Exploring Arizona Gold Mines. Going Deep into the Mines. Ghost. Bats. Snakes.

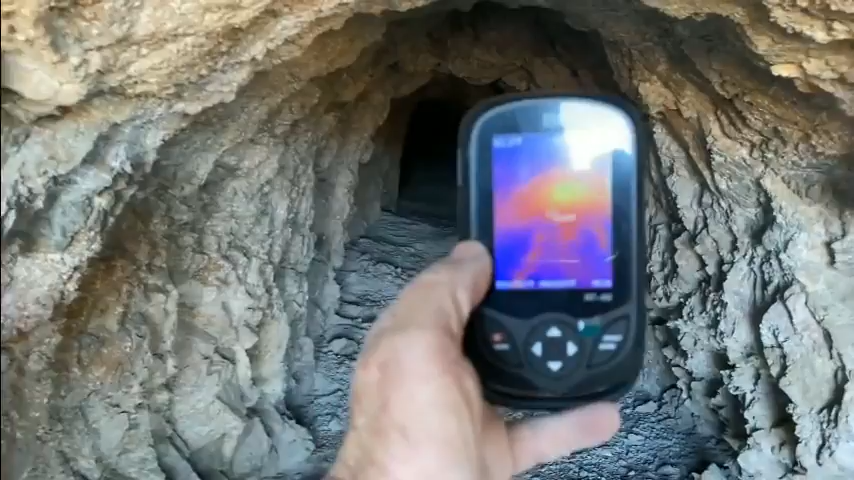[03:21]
Hopefully, I can see a critter that's back there, too. Might be able to see some gold things or something, too. That'd be kind of cool, wouldn't it? But we can definitely see the heat. I don't know. I guess we're getting ready to go on back.